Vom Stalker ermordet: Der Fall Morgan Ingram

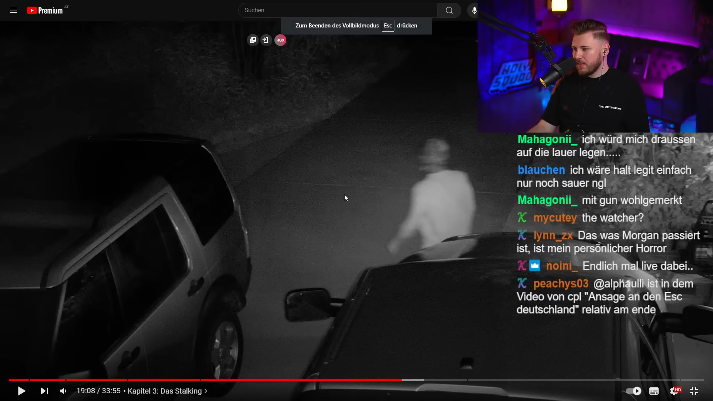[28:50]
Also ein Hoodie, okay, er ist weiß. Ich gehe davon aus, er ist weiß, weil das sieht aus wie eine weiße Hand. Vielleicht hat er auch einen Handschuh an, aber ich gehe einfach mal davon aus, dass er das nicht hat. Und das ist, ja, das sieht jetzt mehr aus wie ein Hoodie, den er sich so drüber gezogen hat. Oder? Weil ich meine hier, das ist eine andere Farbe als hier, sein Nacken und das sind auch keine Haare, die er hier hat. Zumindest sieht das nicht so aus. Oder vielleicht Haarehaare, aber die sind blond oder so. Ich weiß nicht. Maybe ist es einfach eine Maske.